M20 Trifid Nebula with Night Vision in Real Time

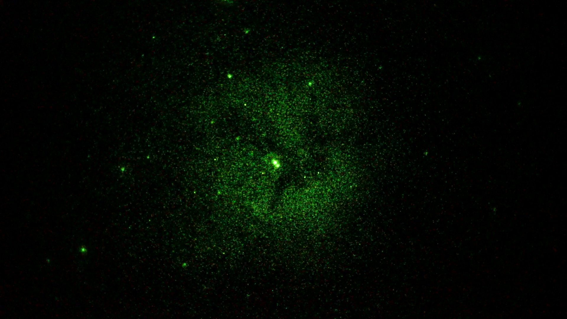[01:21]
But nonetheless, we got ourselves a Nebula, the Trifid M20.